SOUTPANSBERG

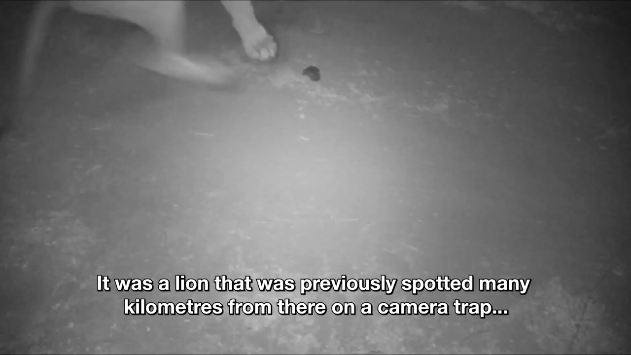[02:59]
Dit was een liew wat al vooreen baie kilometers van daar op een kamerastrik raak gesien is, saam met een ander mannetje.